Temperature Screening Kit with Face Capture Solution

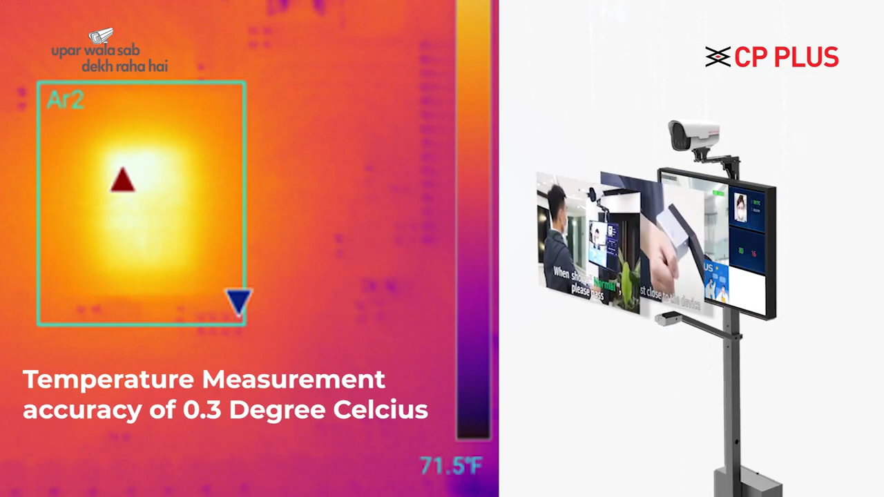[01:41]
with 0.3 degree Celsius accuracy next component is NVR the